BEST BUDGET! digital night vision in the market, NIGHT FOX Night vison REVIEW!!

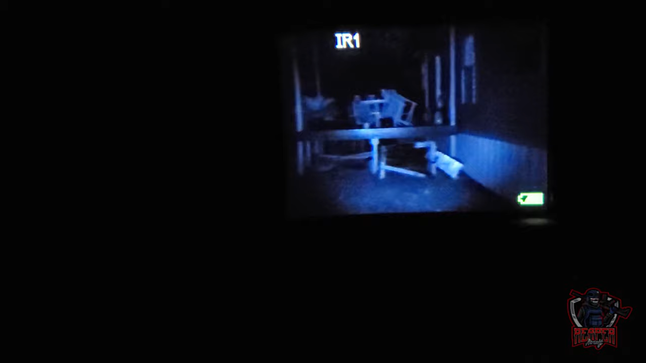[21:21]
This is what you see. Trying to focus right here.
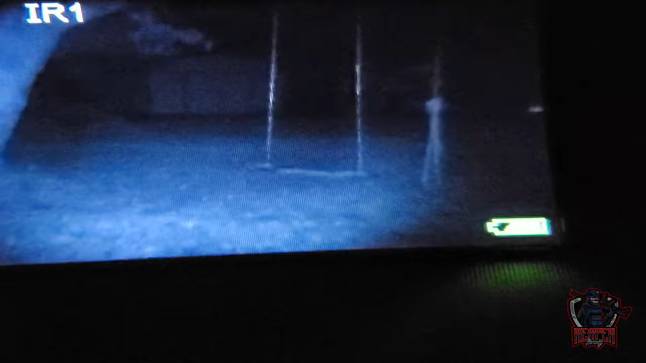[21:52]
So the shadow says about 100 feet away. We are on the
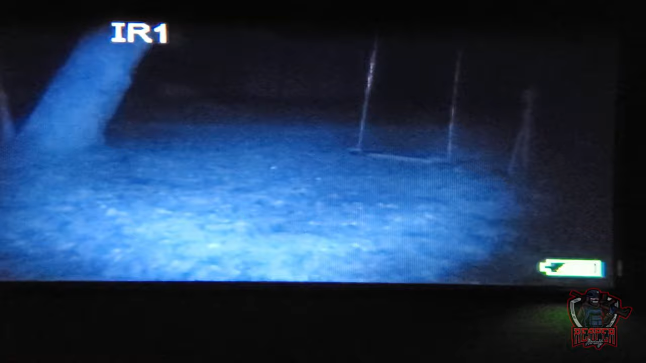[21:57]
settings one, and then if we,
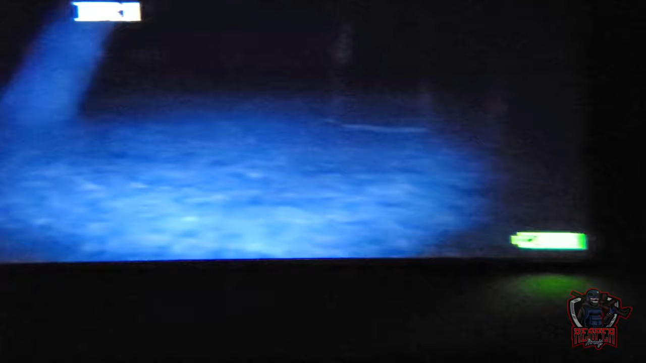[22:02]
you know, turn brighter,
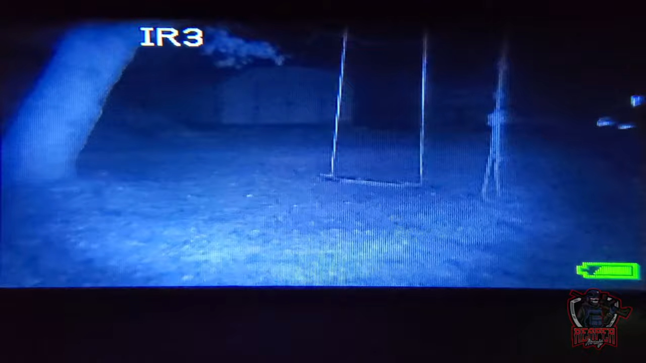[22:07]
you can start seeing that you can see much better.
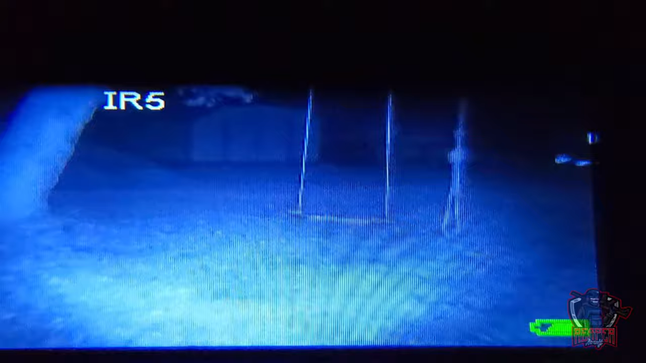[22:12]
Starting to see much farther away with that.
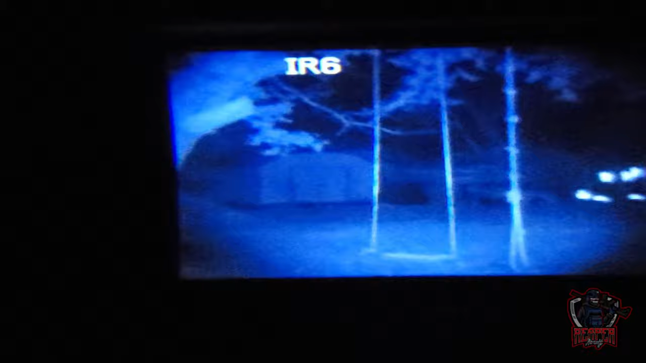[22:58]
turn it down here to one,
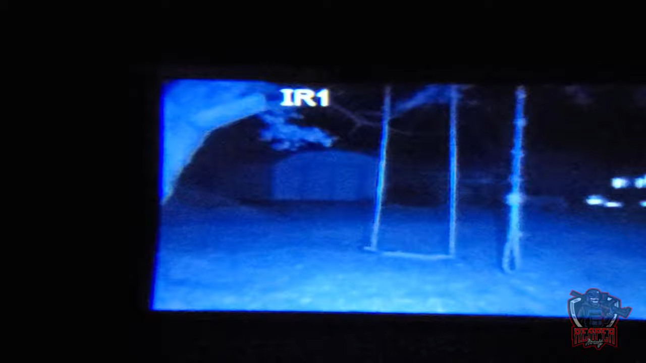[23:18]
This is with the flashlight on.
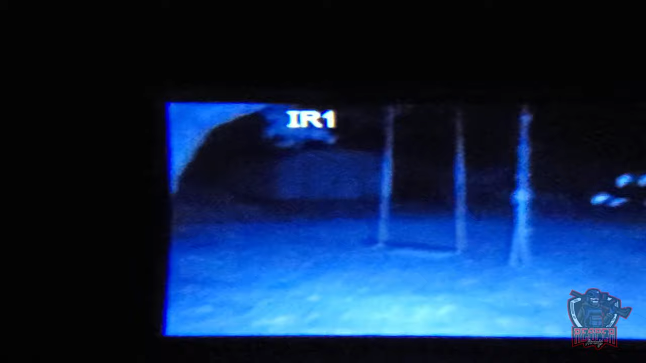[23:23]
Sorry, the phone was not focusing really well.
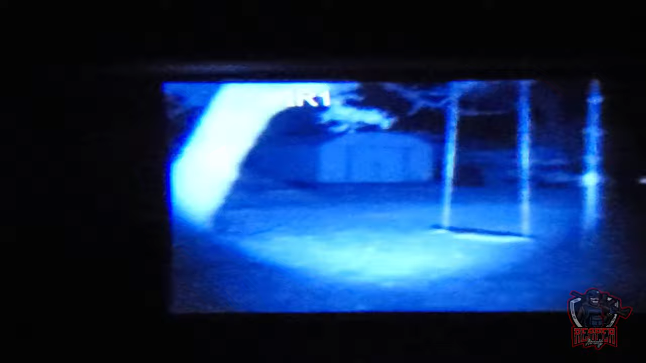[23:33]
And you can clearly see.
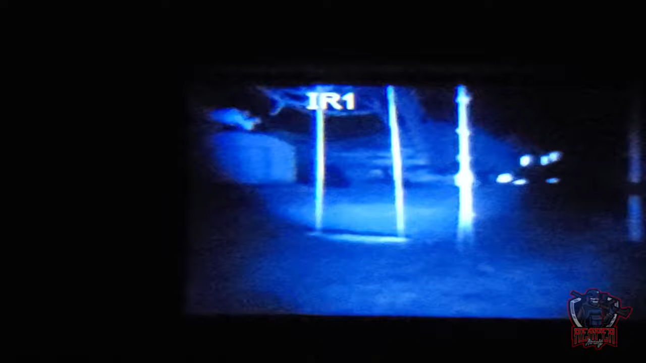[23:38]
And that's the fence in there that is about 120 feet away.
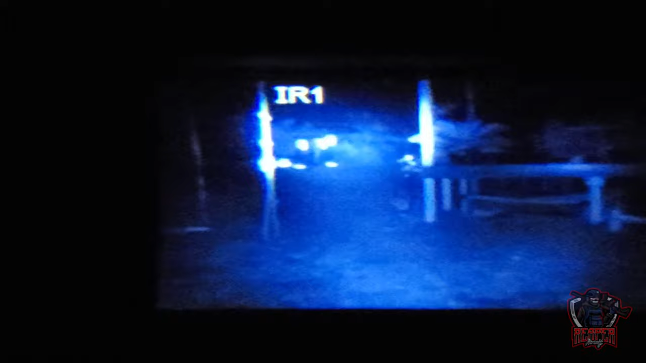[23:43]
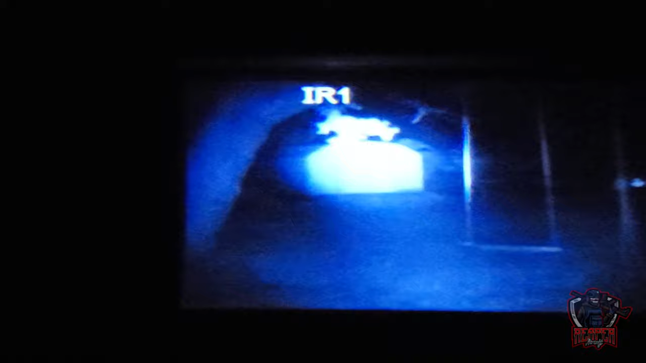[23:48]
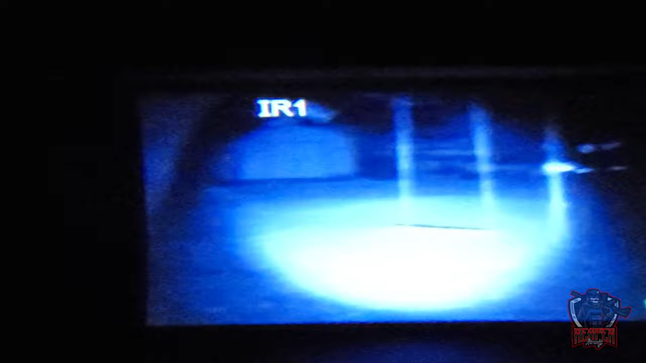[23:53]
But the phone is not doing no justice for some reason. It's kind of foggy here too, so you cannot see it very well.